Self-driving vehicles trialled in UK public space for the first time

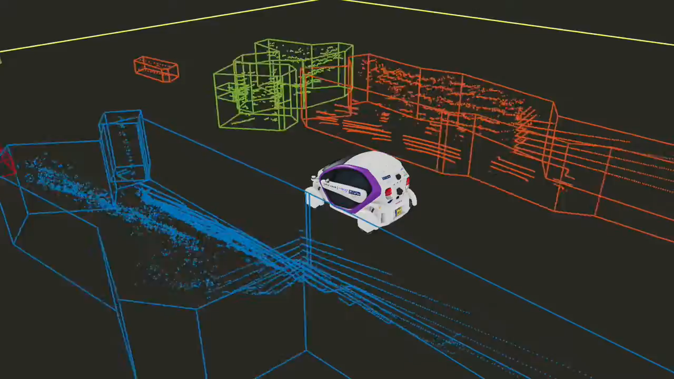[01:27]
It could be something blowing in the wind. So you don't just want to be running people detectors and car detectors.
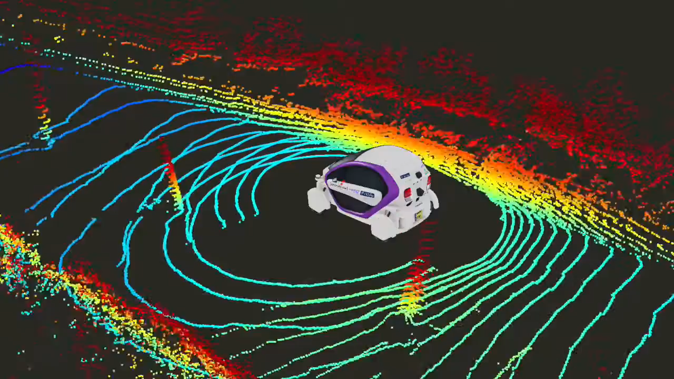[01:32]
That's not enough because what about the all the other stuff detector? So you need to have what we call model free perception there. So we don't know what it is but there's something in the way.